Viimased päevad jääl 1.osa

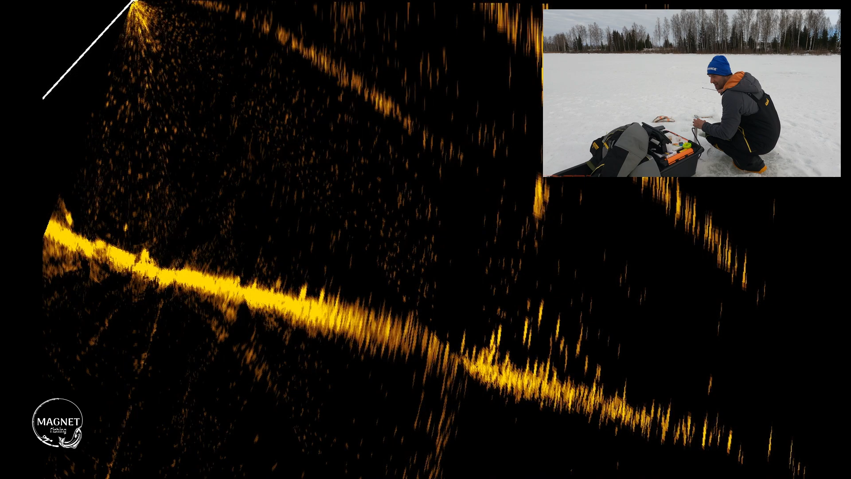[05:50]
Ja näed suuri ahvenaid siin põhjas, ilusad.
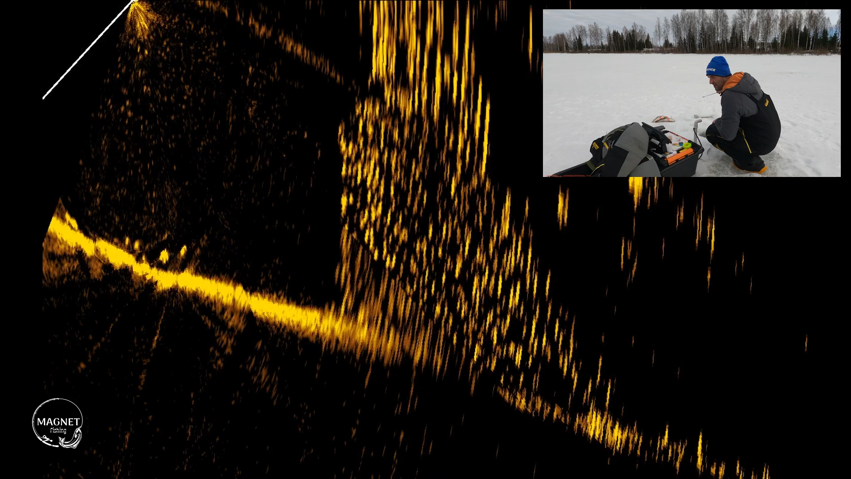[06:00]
Nüüd tuleb. Tuli juurde. Ilus suur.
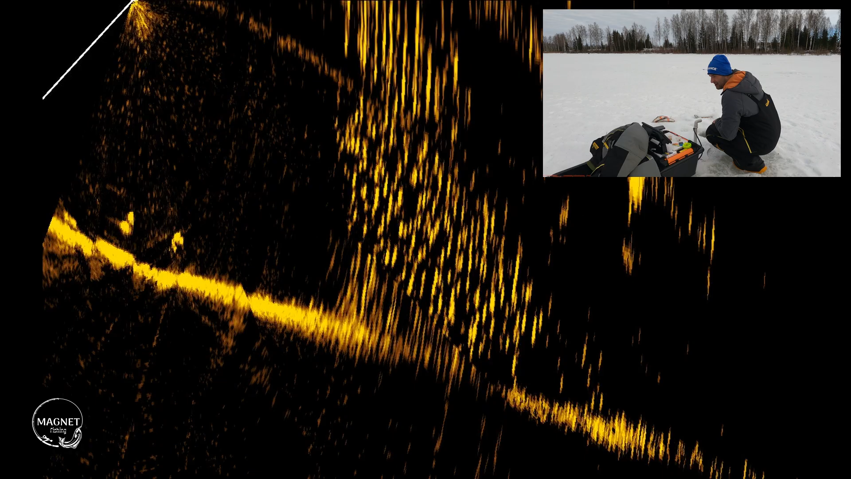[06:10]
Opa! Ja taga. Ja tuleb jälle ilus suur. Oi, läks ära. Nüüd läks ära. Nüüd tõmbas puruks. Läkski. Sõlm andis järgi, näe. Sõlme kohast. Korralik pätseli.